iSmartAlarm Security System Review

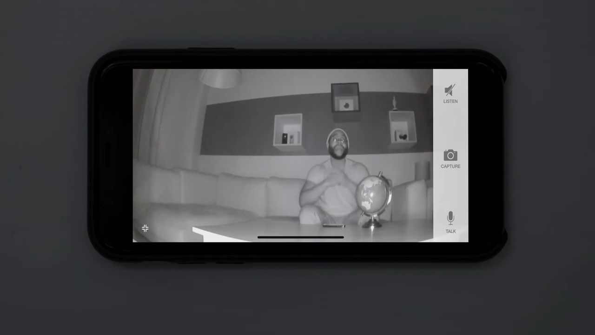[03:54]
we give it full marks for its four infrared LED sensors and a clear night vision picture.
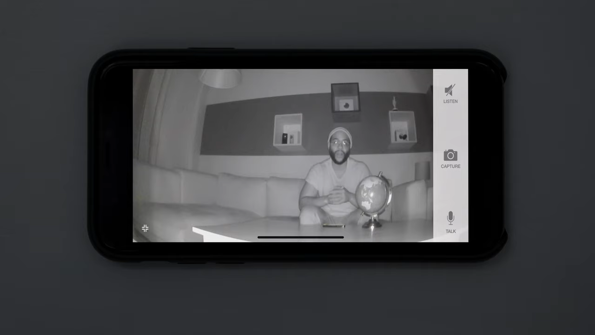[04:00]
Local and cloud storage are a Security Baron Necessary Feature. With the iSmartAlarm Spot camera, you get both.
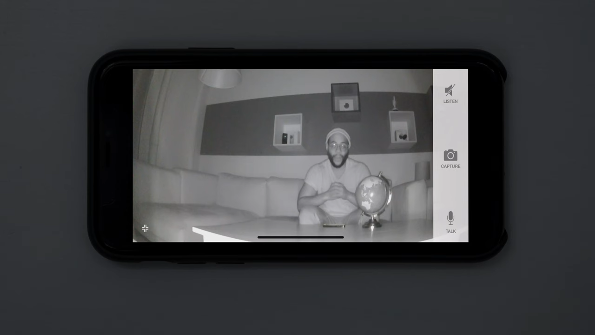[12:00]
Here I am checking out the night vision on the iSmartAlarm Spot Camera. It's honestly pretty impressive. It's got four infrared LEDs that really liven up that 720 video quality. If we go ahead and give it a little globe test, you can see what's going on pretty well. This is me checking out the iSmartAlarm Spot Camera in night vision.